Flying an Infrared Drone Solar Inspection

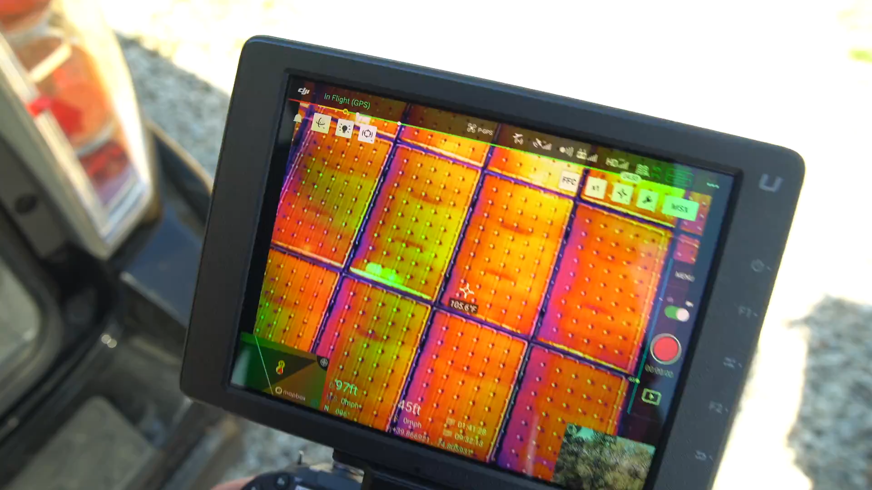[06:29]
And so a lot of these are cell level defects.
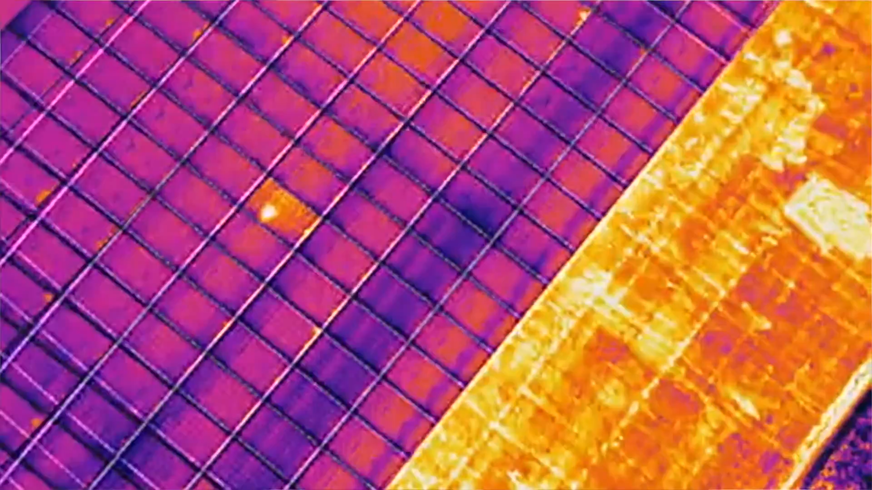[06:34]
So, you know, these don't really justify a full panel replacement, but it's good to keep track of these problems.
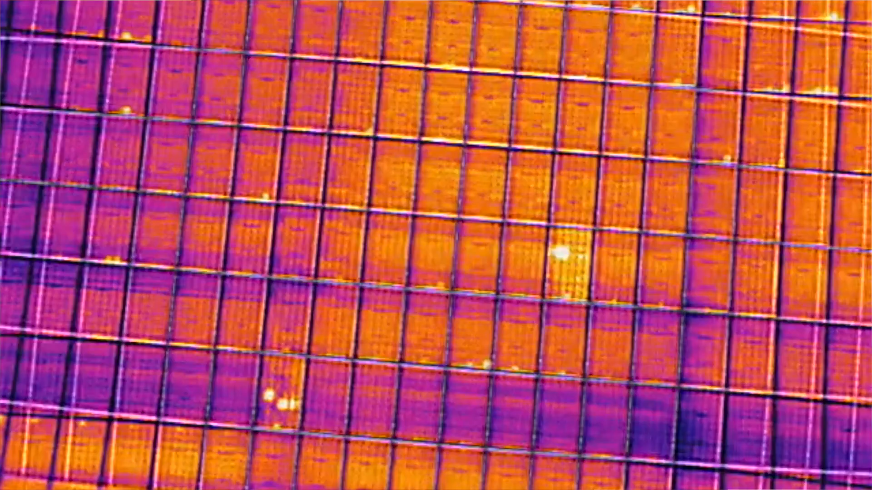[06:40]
So the main issues that we are looking for
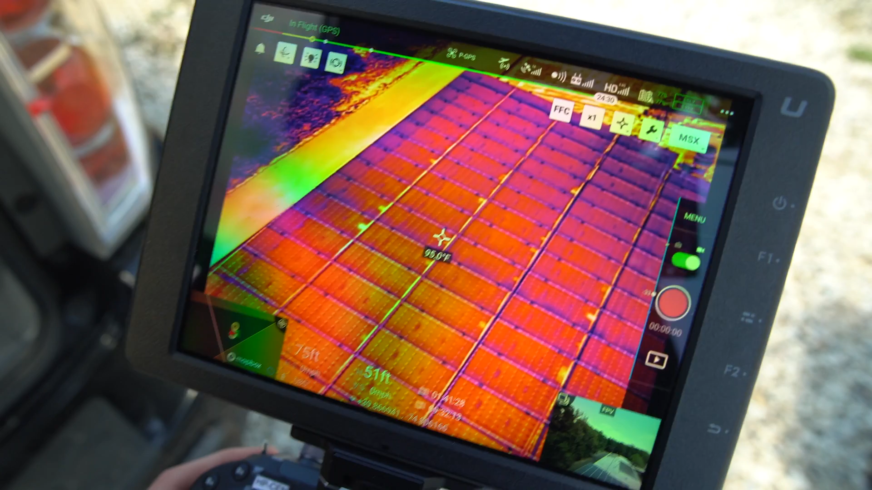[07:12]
On screen: spot 95.0°F
Next, we're going to talk about the height of your inspection.
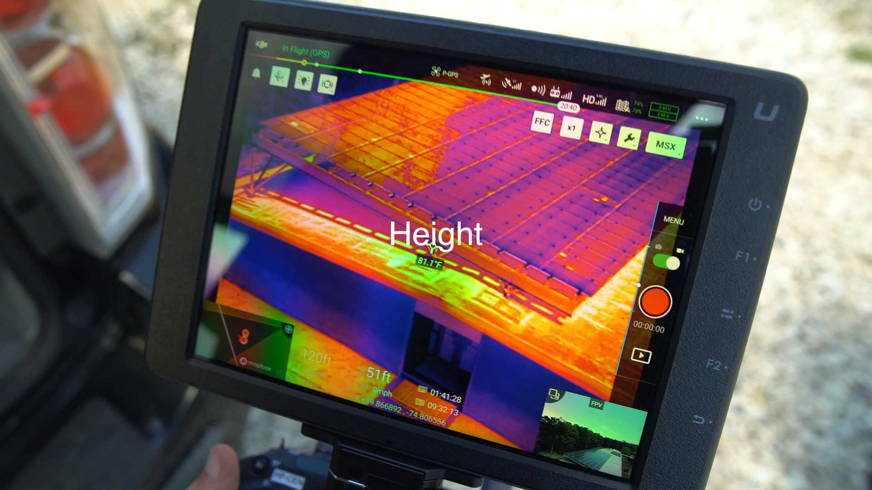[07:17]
So how high you fly your drone really can get very different data. So there is different levels of inspection.
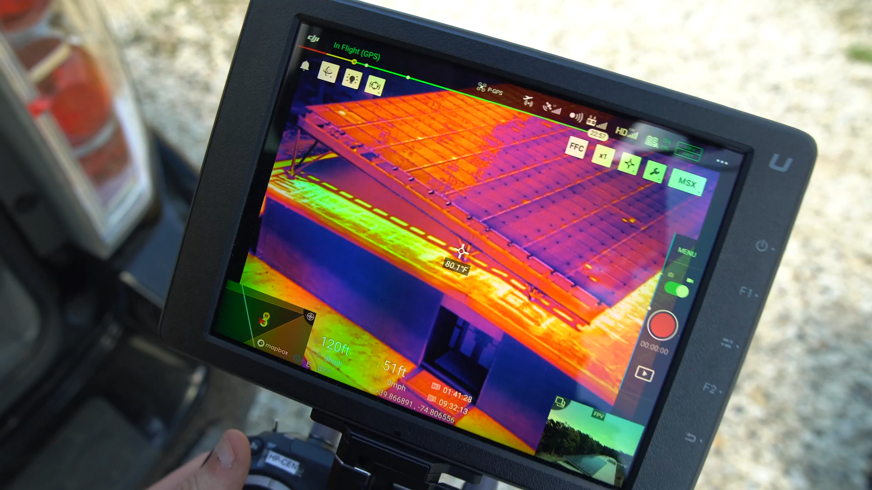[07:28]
On screen: spot 80.1°F
So I'm not going to be giving you exact altitudes that you should be flying because it can always be different.
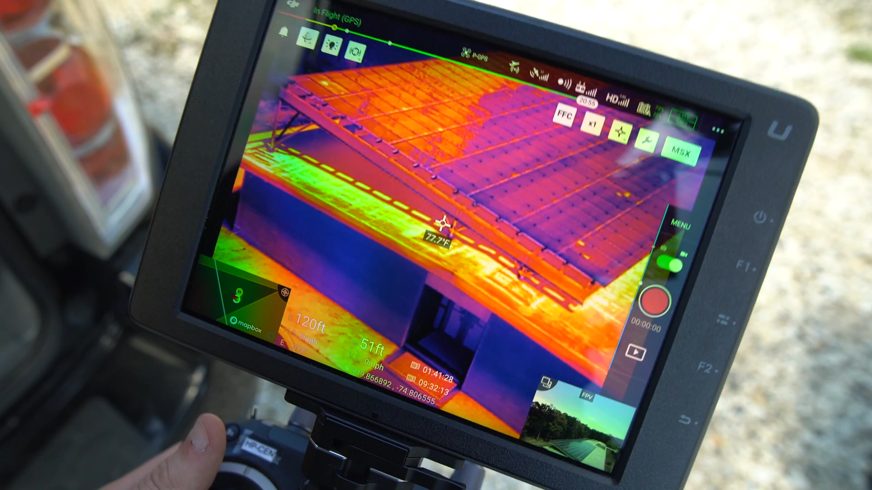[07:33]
But a rule of thumb is when you are closer to the panels,
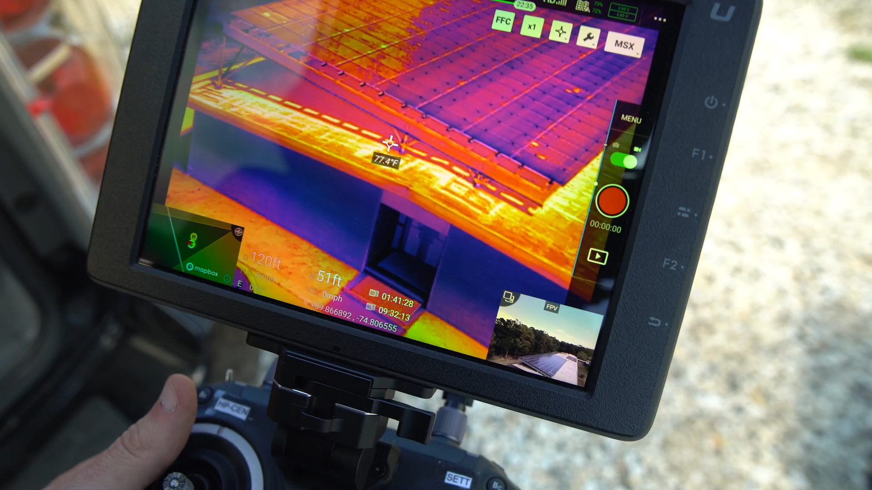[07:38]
On screen: spot 77.4°F
you're going to get a lot more granule and much more detail from the entire inspection as a whole than being super high up where you won't even sometimes find even the cell level defects because you're going to be so high up that the amount of pixels that are on your infrared camera won't be able to pick up those really small defects.
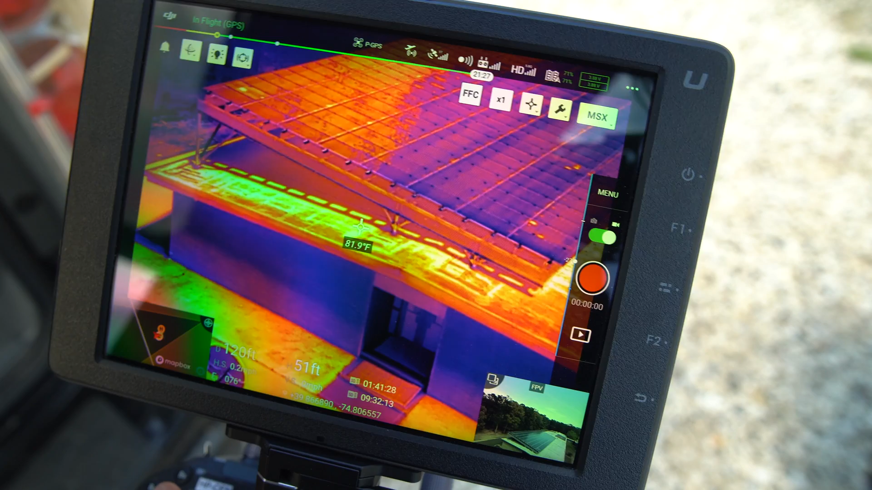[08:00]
On screen: spot 81.9°F
And when you are flying, let's say this is a rooftop system. So if you're flying a rooftop system or a, say, a carport where the solar panels are going to be elevated off the ground, you're going to need to factor the height of the roof into the equation. So let's say a hundred feet would be your normal altitude to fly a regular ground mounted solar farm. And now you're going to be doing a rooftop and the rooftop is around 50 feet high.
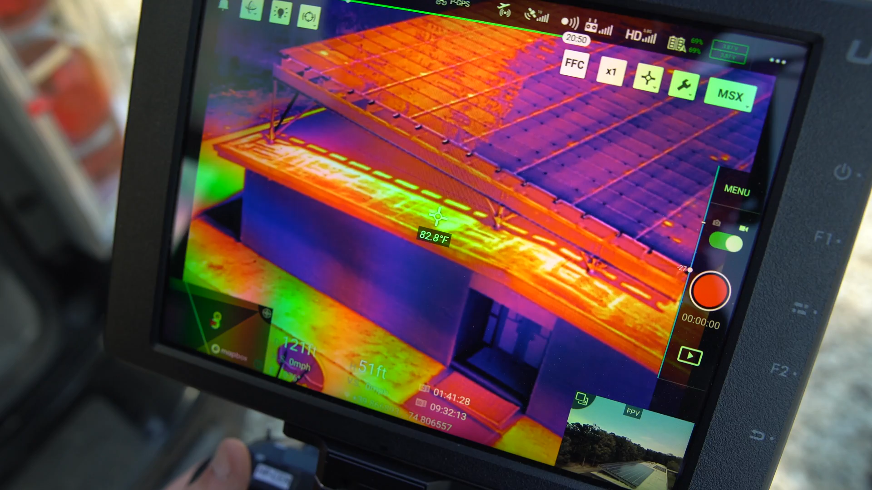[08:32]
On screen: spot 82.8°F
So you're going to need to now be flying at 150 feet. So you need to account for that difference in the height of the rooftop and the solar panels.
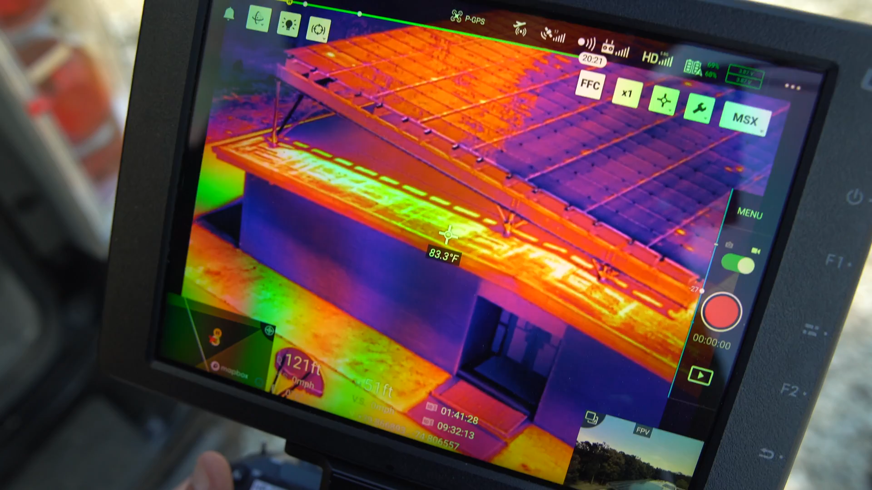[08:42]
On screen: spot 83.3°F
Your height can also vary depending on the camera that you do get. So let's say, for example, the X-T2 camera, which is what I have. There are four different millimeter lengths of the lens.
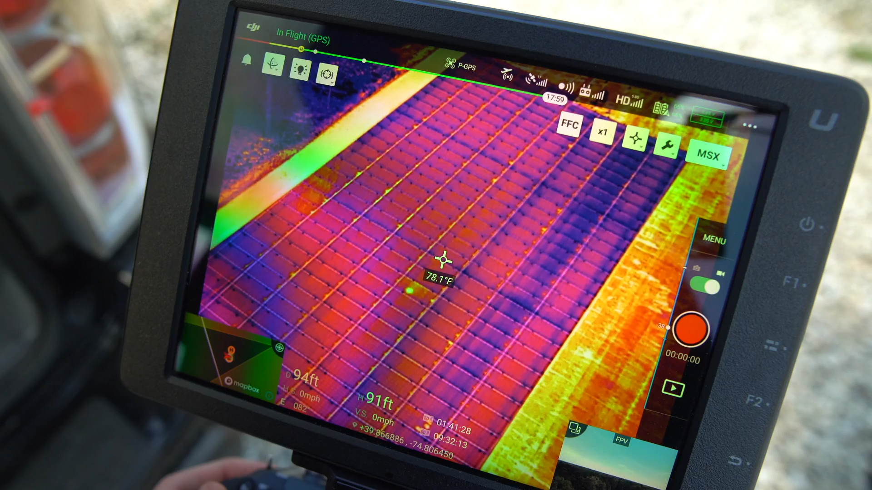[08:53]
On screen: spot 78.1°F
We have the nine millimeter, the 13, the 19 and the 25. So right here, I have a 19 millimeter. And what that means is pretty much how zoomed in the camera will be. So if you had a nine millimeter, then it's going to be a regular camera, no zoom at all.
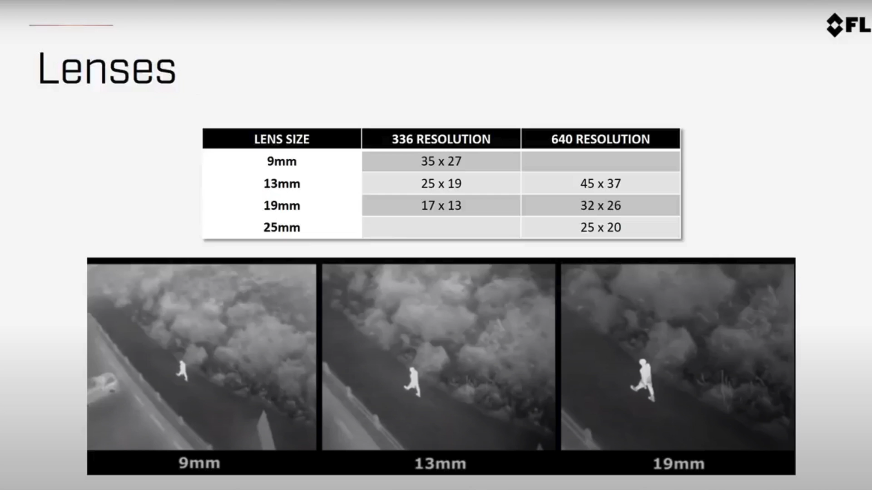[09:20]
If you have a 13, which is actually the best one for solar panel inspections, it's going to be, you know, a little bit more zoomed in and out to the 25, it's going to be very zoomed in. So you, the two, the 13 is the best.
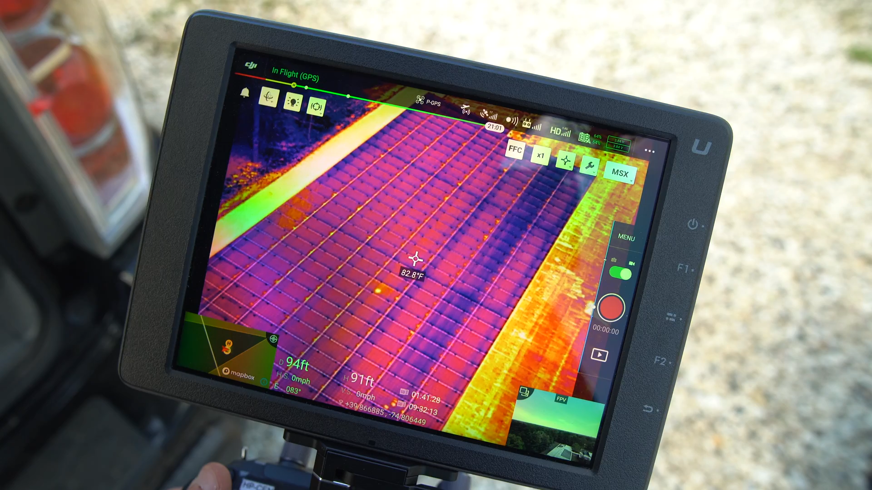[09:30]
On screen: spot 82.8°F
You can definitely do these with the 19, which is what I do. But the 25 and the nine is really not recommended for solar panel inspections.
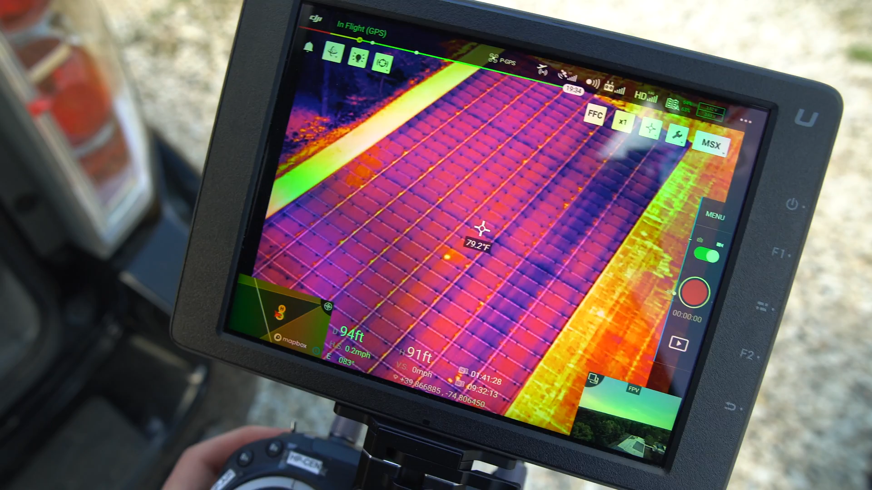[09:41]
On screen: spot 79.2°F
And, you know, depending on the type of camera, this is just the X-T2 camera,
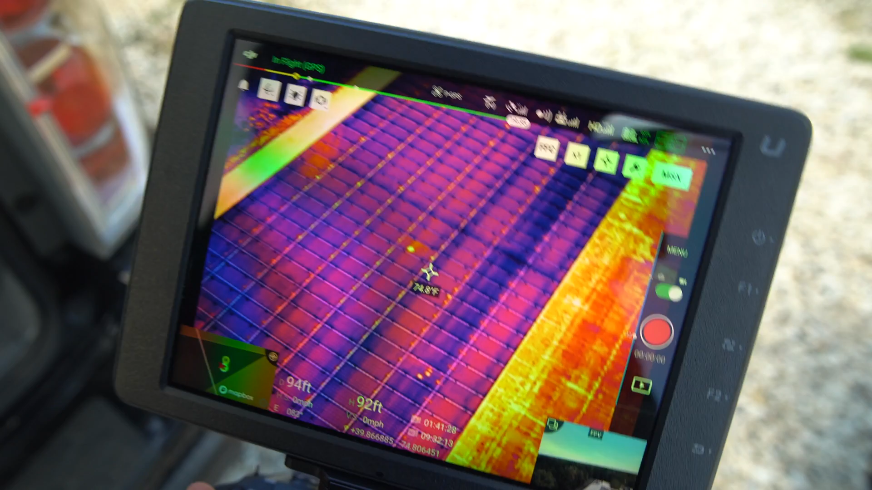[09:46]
but it is going to be different for the other cameras that, whether it be the H20T or the SenseFly EB or